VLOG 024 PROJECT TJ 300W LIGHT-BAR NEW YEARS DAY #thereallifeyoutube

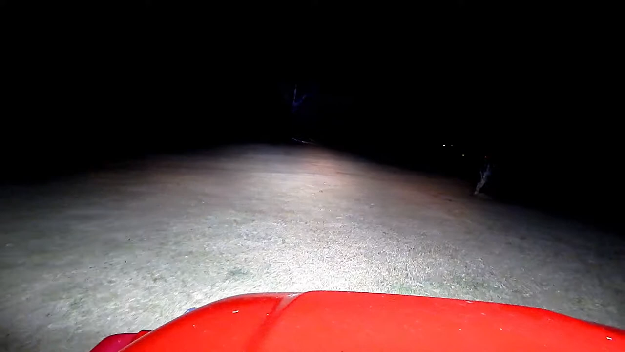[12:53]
Lights up. Quite a bit. That's nuts, guys. I never would have thought that thing. I think I got this thing on Amazon for like $100.
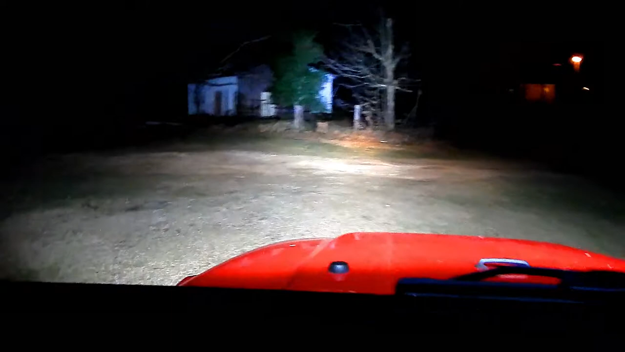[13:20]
This is freaking crazy. Light bar. Hey. Drive. I am cold. Light bar's off for a second. It's cold, hard to hang on this camera, so pardon the shaky craziness while I'm trying to navigate.
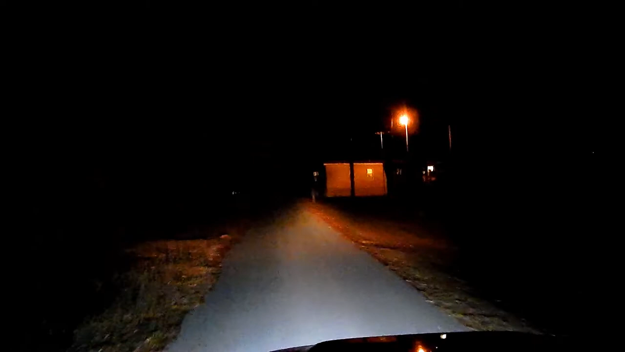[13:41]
Light bar. Gee. My neighbor Justin here, he's got a Jeep. He's got a little, I think it's like a 2 foot, 24 inch light bar on his hood of his Jeep.
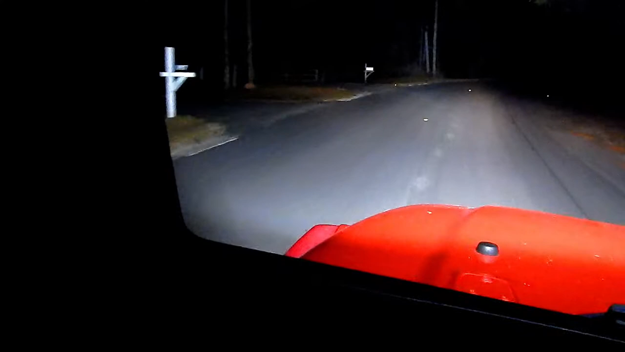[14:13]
Oh, man. Thing is bright. Wow. Insane. I'm blown away, guys. I'm blown away. Well worth doing. I see why everybody does the light bar. That's crazy. Alright.